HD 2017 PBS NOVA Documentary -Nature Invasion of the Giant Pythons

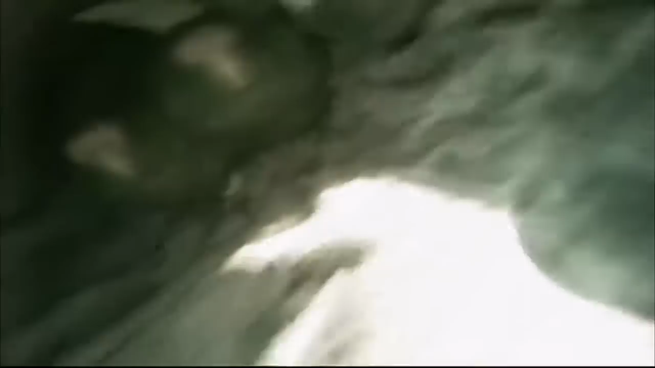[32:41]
Well, that's much better. That's exactly what we're looking for. Green-cheeked Amazon. There are three babies in this nest. And you can see that they're sitting atop a mound of writhing insect larvae.